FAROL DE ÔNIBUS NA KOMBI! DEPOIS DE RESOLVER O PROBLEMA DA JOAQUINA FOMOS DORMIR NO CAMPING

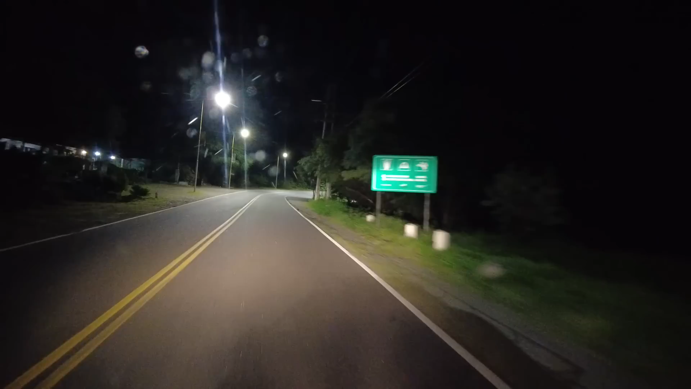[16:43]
E já chegamos aqui na entrada. Hoje vamos dormir por aqui. Vamos ver se o campo tá aberto essa hora, né? Já são quase 11 horas da noite.